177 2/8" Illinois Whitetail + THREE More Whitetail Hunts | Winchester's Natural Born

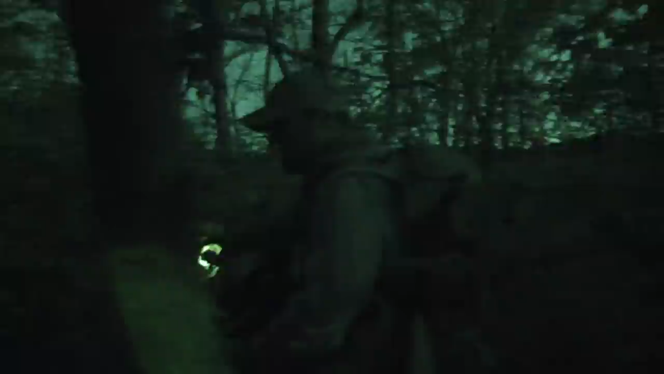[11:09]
We go right back into that timber, we find blood. Took us a minute, but it's so thick in here, we finally got on blood. We had a coyote come within 10 yards of us just a minute ago. That's how fast they're on. We get to the brink of the ridge where started falling the creek, and I look down and I can see him right there at the bottom of the creek. I was getting a little worried, buddy.
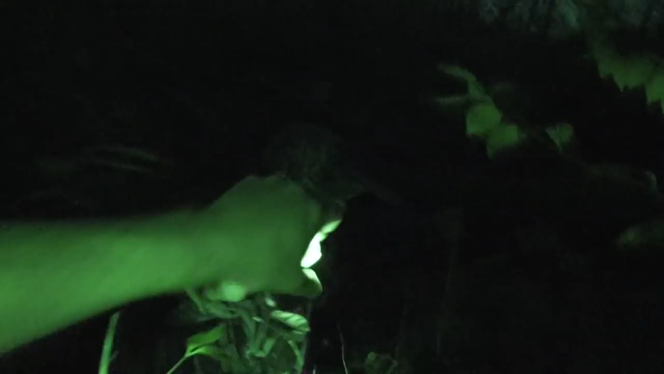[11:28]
Deer down, give me some. Right there. In the creek? Nope, right here.
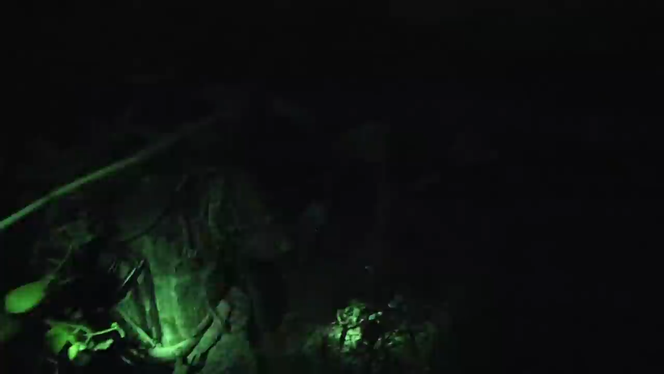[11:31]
Oh, yeah, boy. Nicely done.
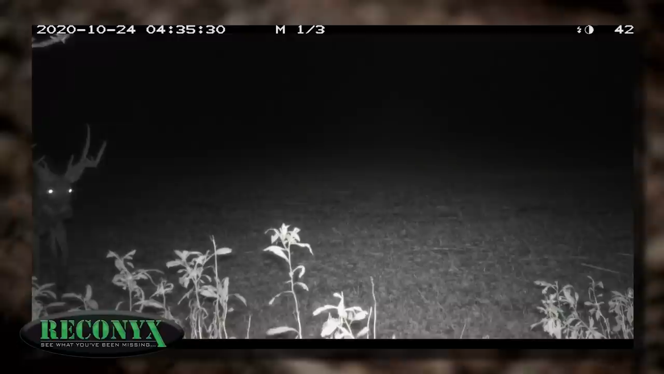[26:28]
We lost touch with him the last month, but Kyle and I did a scouting mission Wednesday night, the night before second gun season started, and we saw this guy working a few does into our biologic forage plot.